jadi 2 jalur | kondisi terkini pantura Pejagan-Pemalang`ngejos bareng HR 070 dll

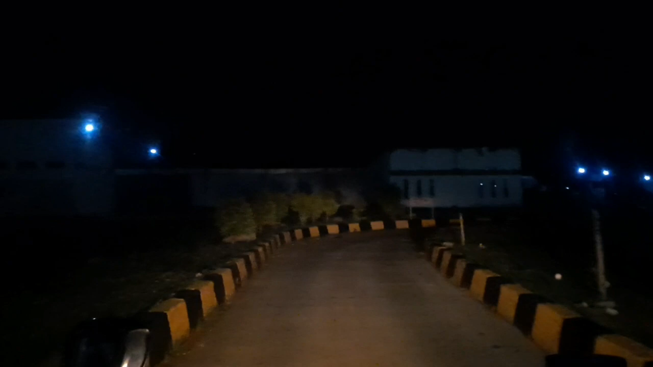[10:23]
Kami berangkat melanjutkan perjalanan menuju ke Tegal, Pemalang.
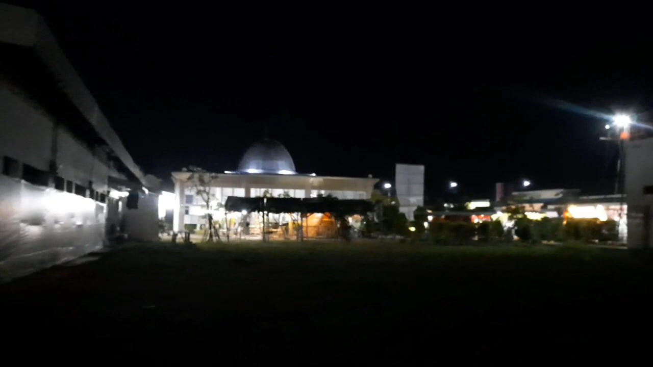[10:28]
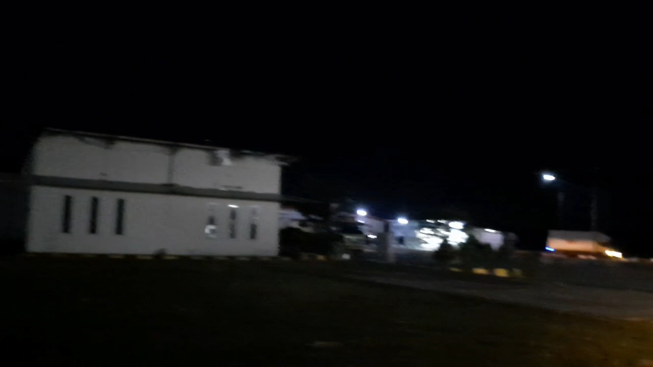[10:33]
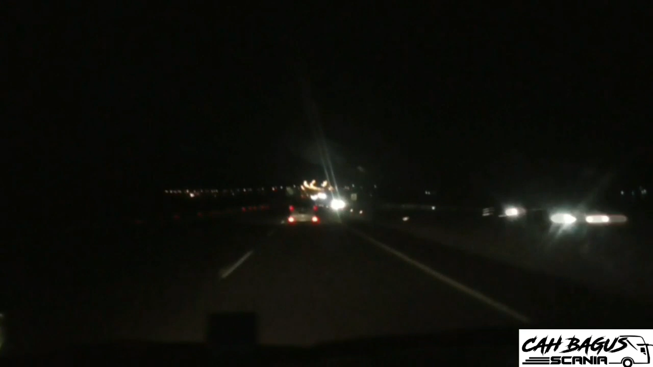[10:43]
Oke guys, perjalanan saya eksit tol Pejagan. Ya, jalan Pantura. Lagi mencari istirahat makan malam ya. Yang menyapa dulu sama pasar. Pada pukul 19.07.
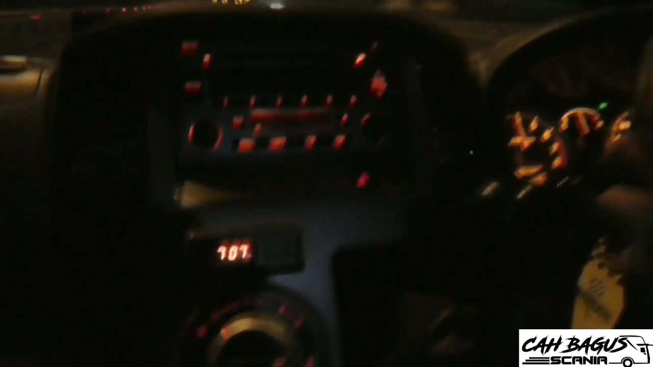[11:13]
Reunian kita lewat jalur Pantura ya, bersama Mr. Jibon. Ya, ini sudah bergabung di jalur Pantura Pejagan.
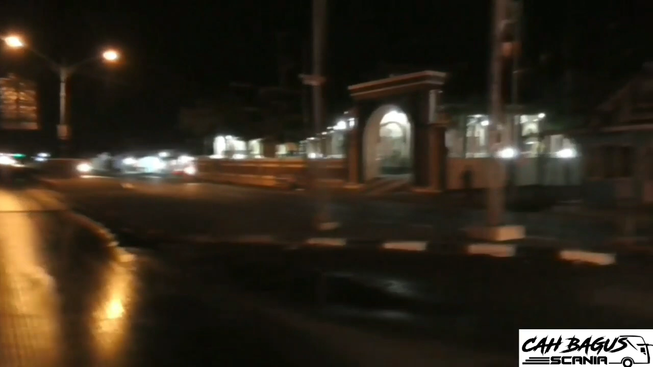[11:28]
Sebelum ada tol Trans Jawa, dulu pada lewat sini ya.
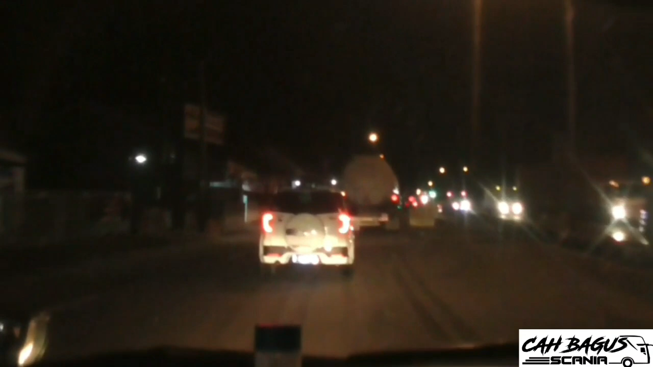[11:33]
Sini jadi ramai kepadatan ya, terutama pada saat bulan Ramadan. Oh, ini satu arah nih. Dan ada perbaikan jalan.
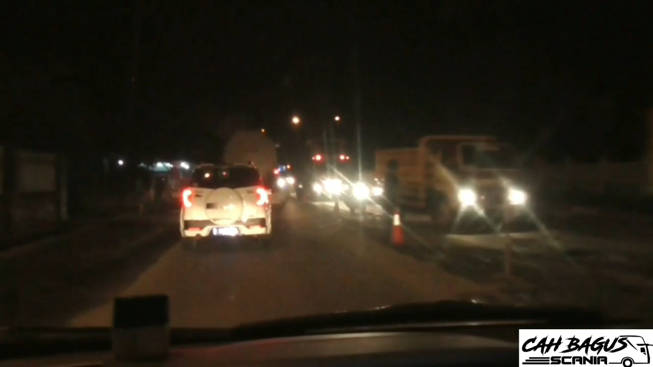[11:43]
Perbaikan jalan. Jadi satu jalur ya.
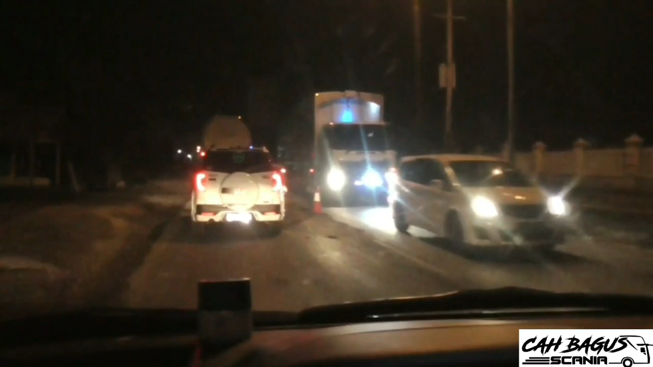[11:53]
Mulai bergabung di jalur Pantura Pejagan Brebes pada pukul 19.13. Setelah melakukan perjalanan dari Subang Tol Cipali, ya, langsung via jalan Pantura. Jadi tidak lewat tol terus ya, menuju ke Tegal Pemalang.
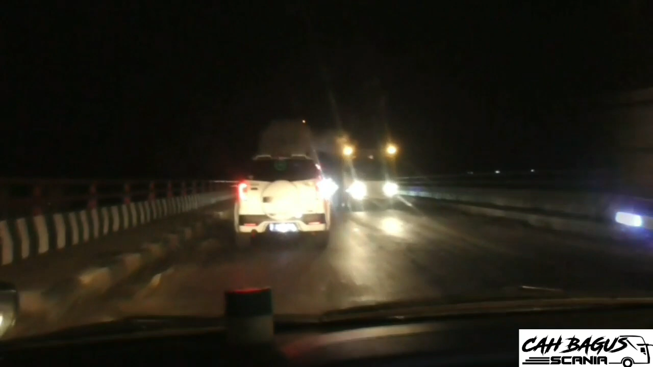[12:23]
Ya, masih ini terjadi perbaikan jalan, jadi satu jalur Pantura, jadi satu jalur nih, dua arah, jadi dua lajur maksudnya. Yang jalur kanan ditutup.
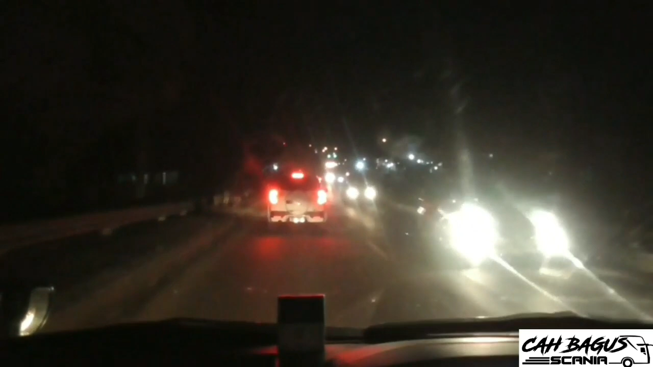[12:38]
Oh iya, perbaikan sini di larainya ya. Masuk kota Brebes.
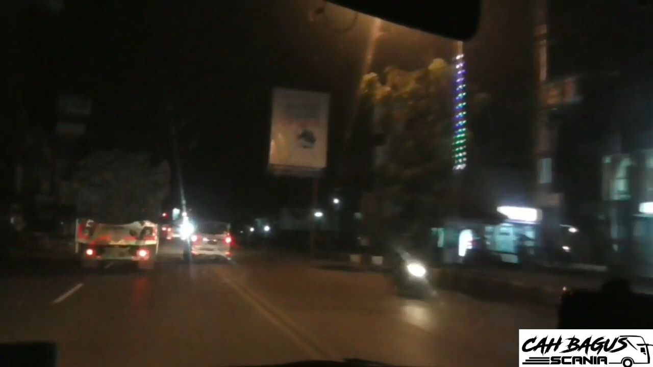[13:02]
Ya, suasana pada malam Selasa hari Senin terpantau lancar, tidak terjadi kepadatan ya. Masuk gerbang.
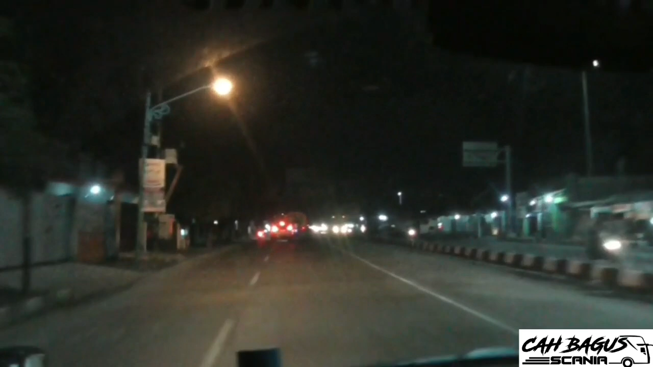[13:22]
Oke guys, ini setelah menyusuri jalur dari Pejagan, sekarang sampai di Brebes Timur. Sebentar lagi akan perbatasan dengan kota Tegal.
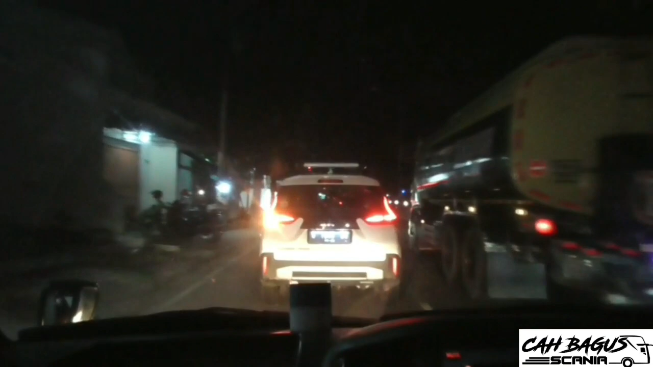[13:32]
Dari gerbang tol Brebes Timur tidak jauh, sekitar 1 km ya. Ya, perbatasan antara Kabupaten Brebes dengan Kabupaten Tegal.
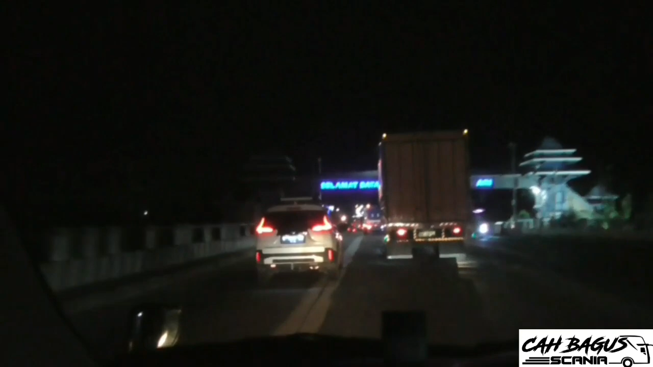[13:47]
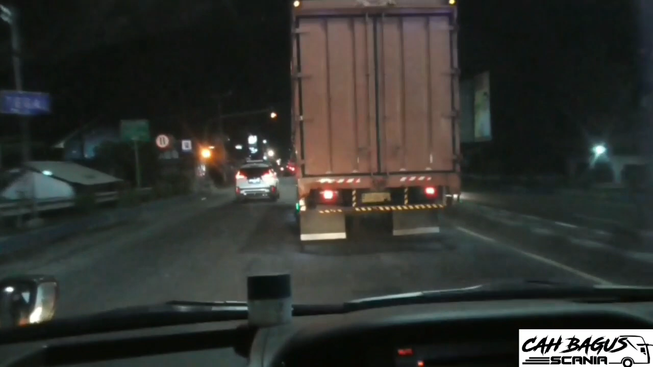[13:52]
Pada pukul 19.43 masuk kota Tegal. Bensin sekarang tinggal 4 ya.
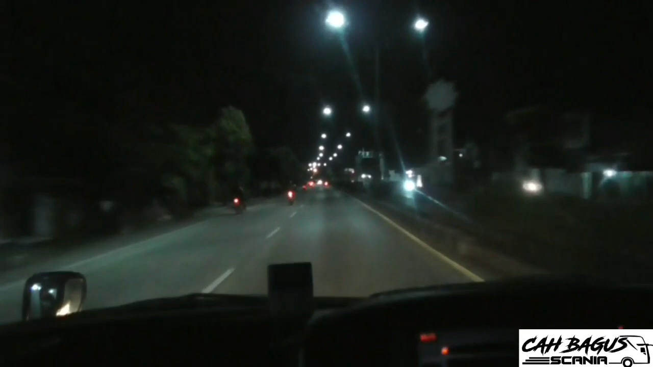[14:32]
Pas. Muter balik. Lancar jaya Pantura Tegal. Waktu belum ada Trans Jawa di sini ramai ya, dipadati kendaraan baik bus maupun mobil pribadi.
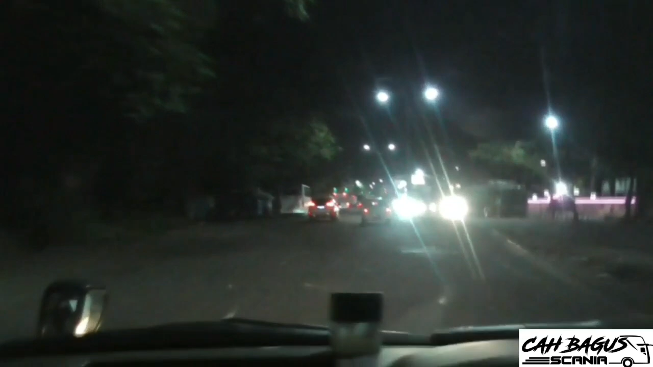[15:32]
Jadi tadinya mau lewat Kota Tegal, Sobat Mania, ternyata ditutup, ya udah kita lewat lingkar aja. Nanti kan lurus, lurus aja terus. Wah, oh, jalannya rusak nih, yang 12. Hah? Lebih cepat sini daripada lewat kota. Dulu kan bis-bis pada lewat sini. Wah, oh, gede loh banget. Oh. Nah, ini lingkar yang udah lama gak lewat ini. 3 tahun ada.
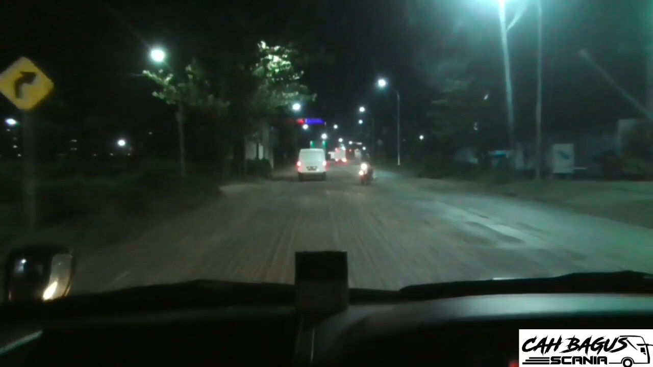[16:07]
Nah, di sini nih lampu merah pada ke kanan.
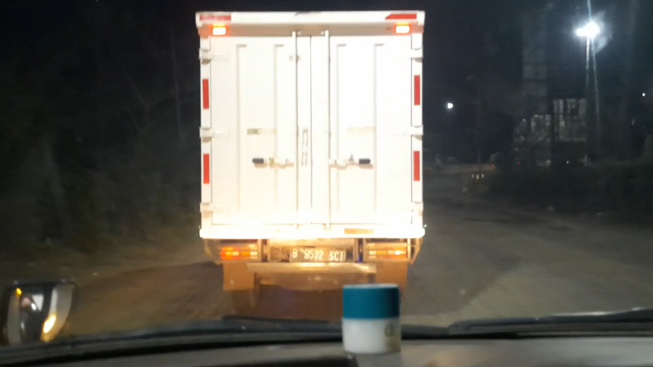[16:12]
Ke kanan kan? Kanan. Di sini dua jalur ya.
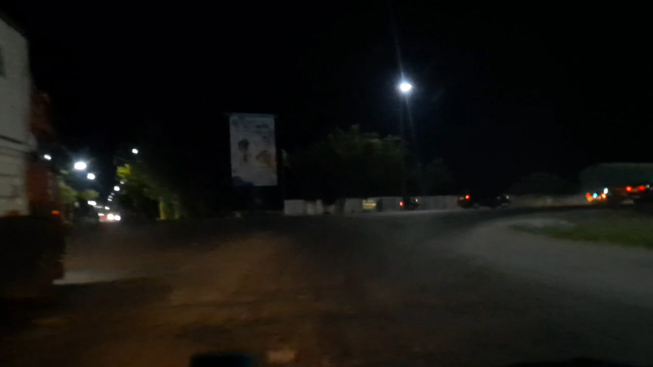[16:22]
Kanan. Oh, setelah kanan jalannya udah lebar sekarang. Berbeda 4 tahun lalu masih dua jalur di sini. Mantap. Udah jadi ya.